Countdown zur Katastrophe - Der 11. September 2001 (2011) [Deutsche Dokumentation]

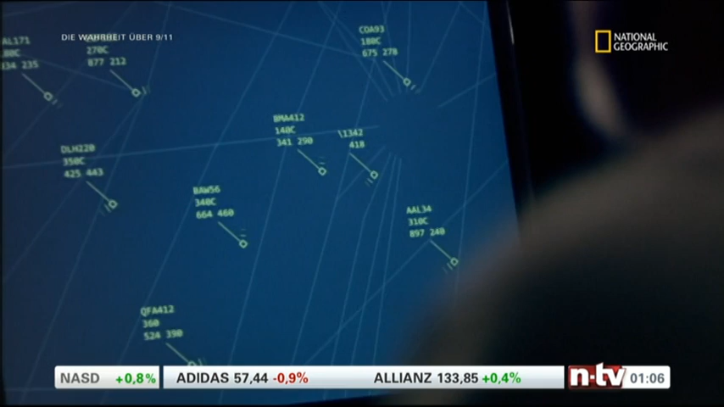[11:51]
Wir sahen es. Jemand zählte sogar mit. 2000 Meter, 1000, 500 Meter.
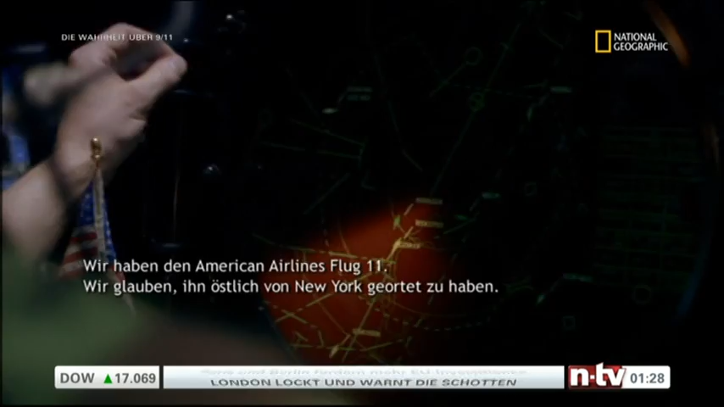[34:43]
Man glaubte, die Maschine über dem Hudson River geortet zu haben, aber dann verschwand sie.